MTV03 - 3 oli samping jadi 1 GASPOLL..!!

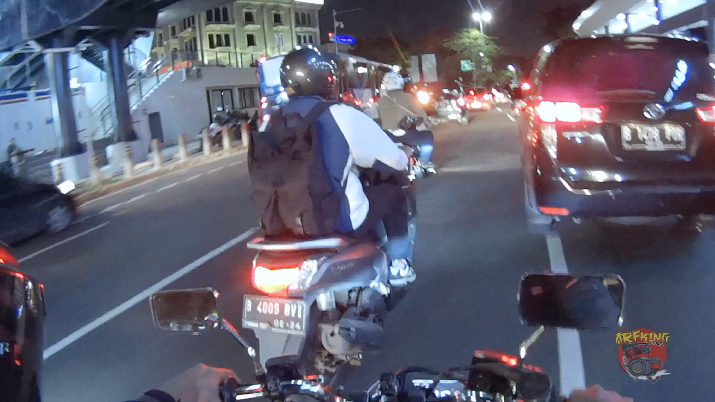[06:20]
Oke coy, ini ada pertigaan, jadi kerapatan kendaraan tuh semakin meningkat dan gua harus sangat-sangat berhati-hati coy.
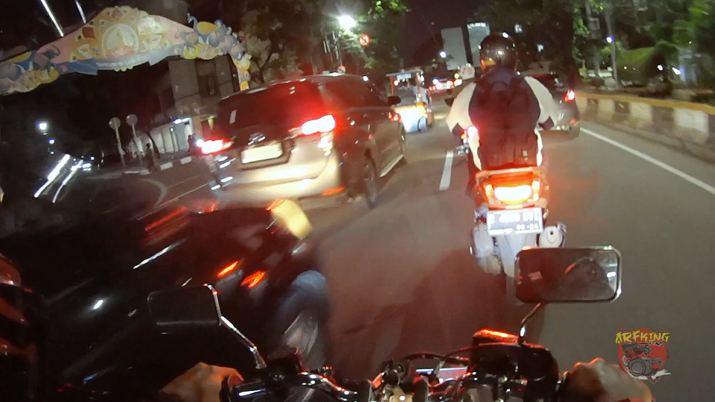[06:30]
Nggak boleh asal gaspol. Oke. Nanti mungkin bisa gaspol lagi di itu tuh jalan depan sana tuh. Apa sih namanya? Nah, di sini juga bisa gaspol. Sampai selip coy. Asli enak banget ini oli. Nah, cuma gua malesnya gini loh Jakarta nih.
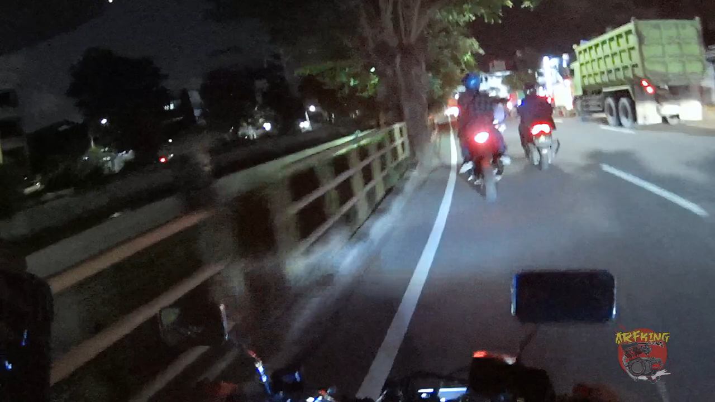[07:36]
Paling tinggi gue ngeluarin performa motor gue tuh mungkin cuma 70% doang, coy. Gue nggak berani, coy, asli.
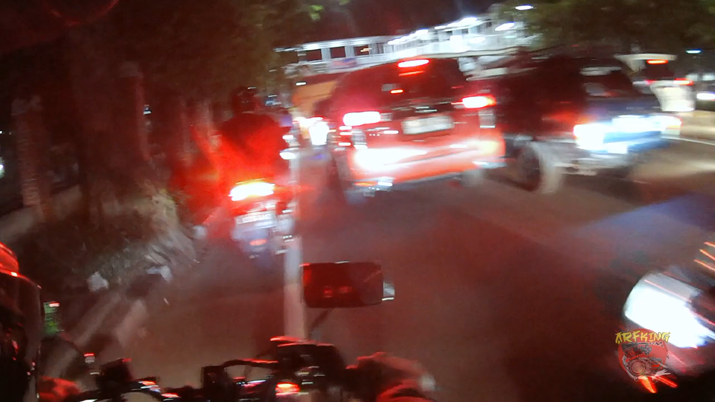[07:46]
Waduh, rapet banget lagi tengah. Bisa nggak ya dari tengah ya?
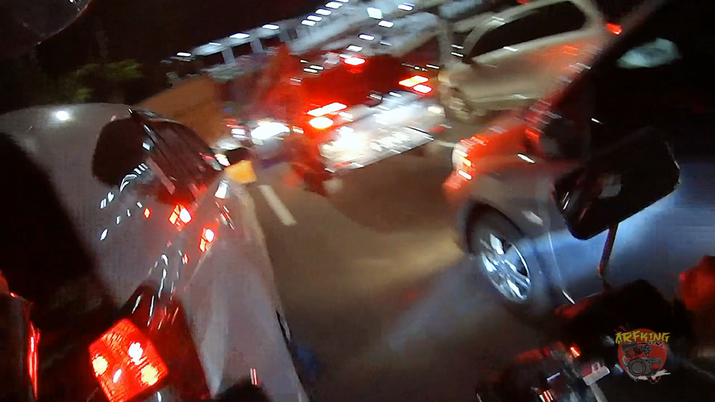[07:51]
Waduh, macet, coy. Nyangkut kita, jangkrik, tenang. Asem.
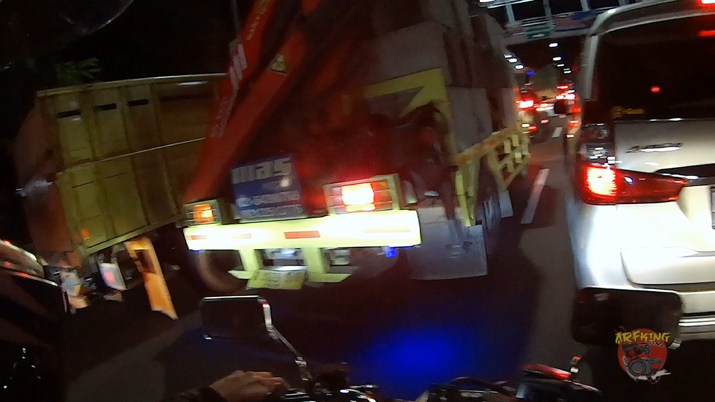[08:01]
Di kiri nyangkut, kanan nyangkut.
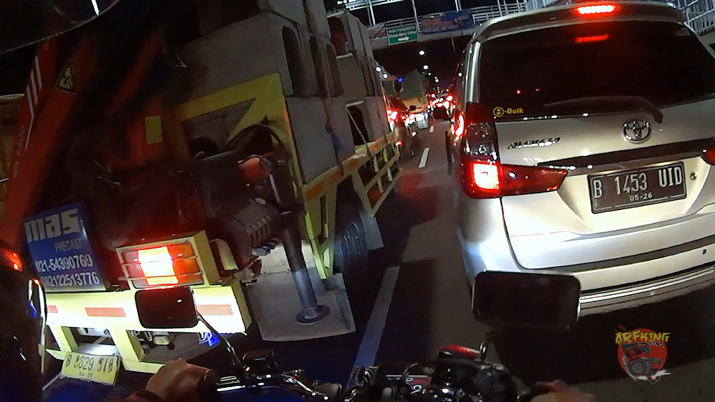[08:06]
Aduh, kelar. Coba kita masuk, muat gak ya? Wow, tatar dia baru mau jalan coy.
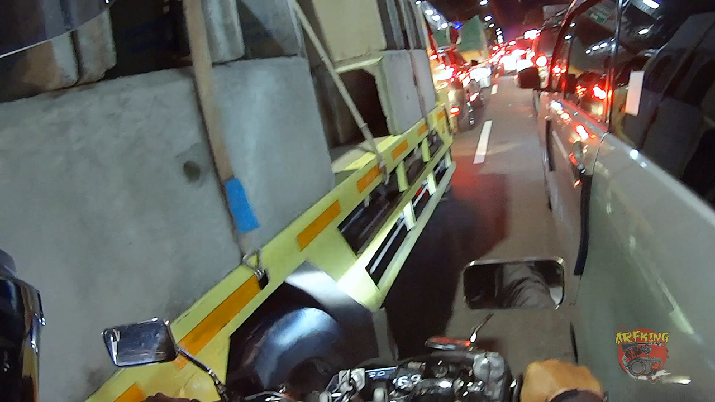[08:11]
Ini sebenernya gue masuk berani, cuman nih si truk nih mau jalan nih pasti. Tuh kan bener. Sip, lewat sip. Masuk ke kiri cok. Set, bat, masuk lagi kanan. Weh, sorry. Wah serem banget coy. Ini kayak gini gue seneng ya. Rapet-rapet gini nih. Tapi seneng-seneng serem gitu. Ini jalur favorit kayak gini sebenarnya.
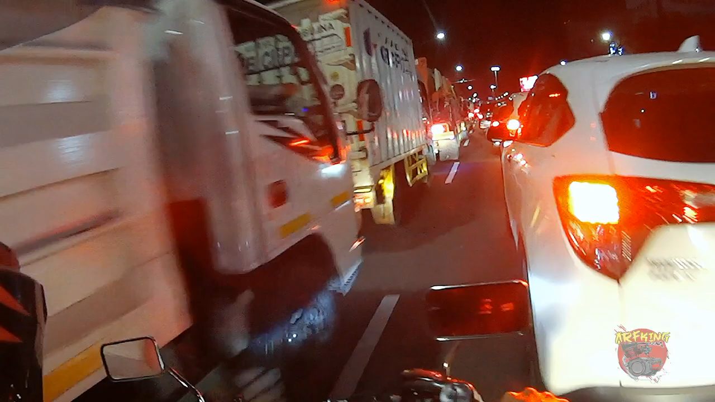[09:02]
Aduh, nyangkut lagi ini orang, rapet banget. Oh, kanan. Waduh, habis. Depan nggak muat, coy.
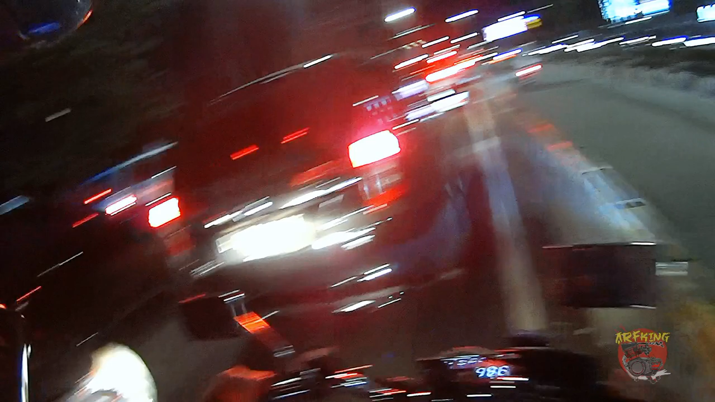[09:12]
Kiri sebenarnya ini, cuma mobilnya rapet banget. Aduh, sebenarnya gue pengen banget ya jalur busway ya, teman-teman ya.
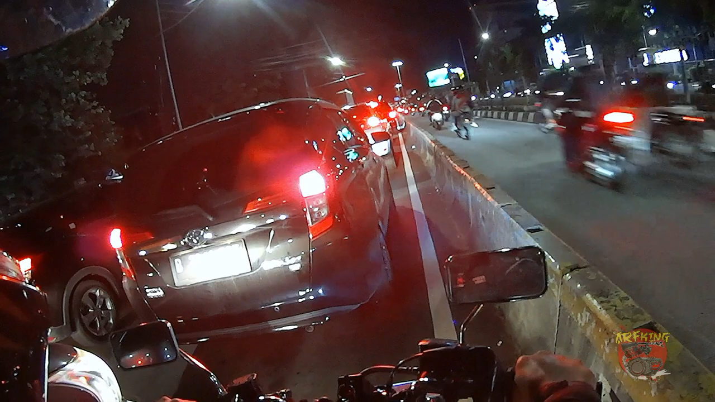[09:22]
Cuma kan nggak boleh, coy. Kita masuk aja. Masuk cuma, gue nggak seimbang, coy. Masuk aja dah, coba dah.
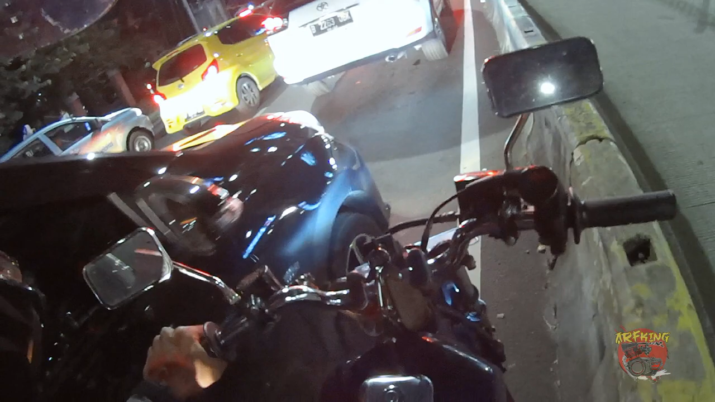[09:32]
Terima kasih pak. Kok bapaknya baik coy. Pengertian cok. Sebenarnya bukan pengertian ya, karena dia takut kejepit juga. Aduh ini perjalanan yang membagongkan cok. Waduh itu ada NMAX Alloy. Masuk Pak Eko. Waduh jangkrik. Aduh. Oke, sabar, sabar.
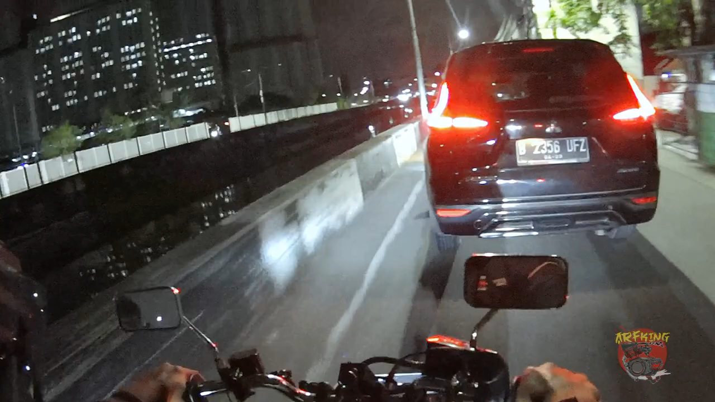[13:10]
Tapi utamakan keselamatan ya, coy. Kalau misalnya nggak biasa begitu, jangan dipaksain lah ya. Ini vlog nggak jelas banget di malam ini. Isinya kebut-kebutan nggak jelas. Ini expander mau kemana ini? Nah, sana lah. Aduh, ini udah mulai masuk kampung, masuk ke pemukiman padat penduduk, jadi nggak boleh ngebut-ngebut coy.